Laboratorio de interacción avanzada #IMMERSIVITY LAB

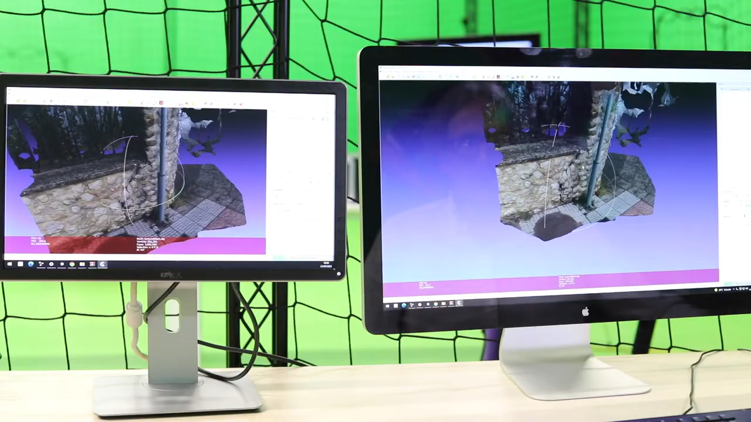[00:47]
mantenimiento de edificios y esta tecnología por ejemplo es la fotogrametría que nos
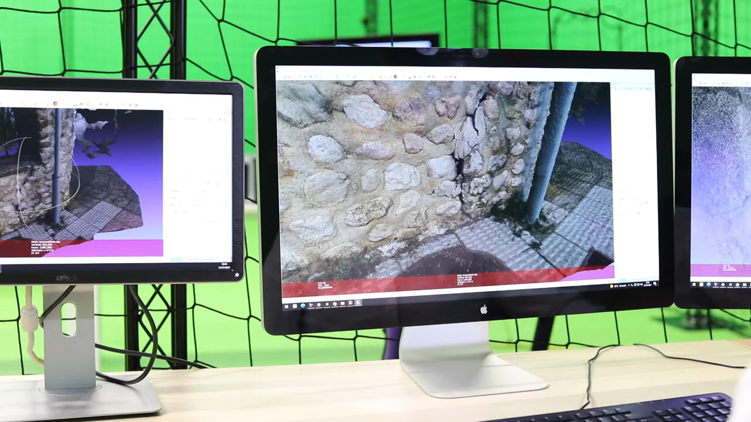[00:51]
permite de una manera más exacta para predecir o conocer cómo es el fallo que existe en la infraestructura.